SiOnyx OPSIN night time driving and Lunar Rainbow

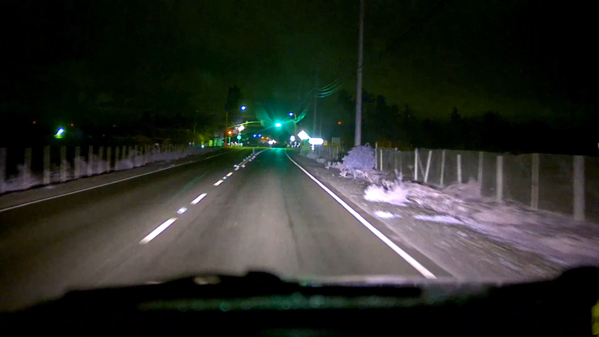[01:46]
60, and then 90, 90 is smoother, there's still a little bit of, like, I don't know if I really call it rolling shutter, but it's definitely some lag,